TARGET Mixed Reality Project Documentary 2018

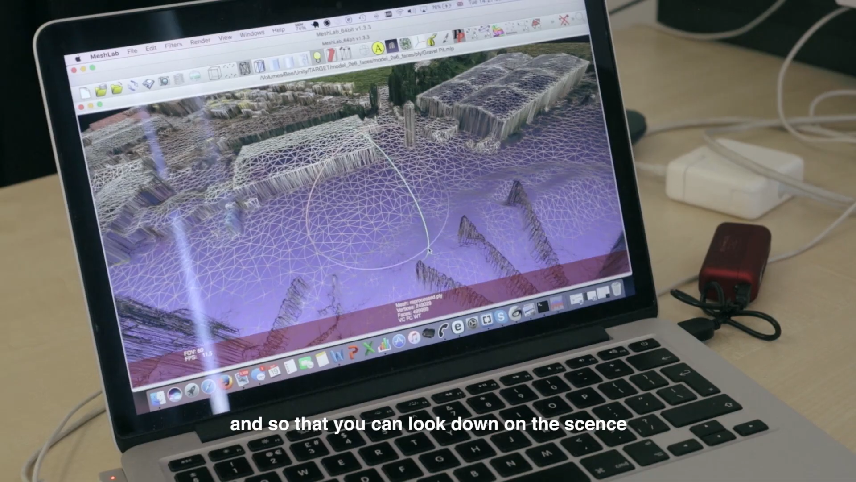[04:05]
you can look down on the scene with a simulated helicopter and CCTV.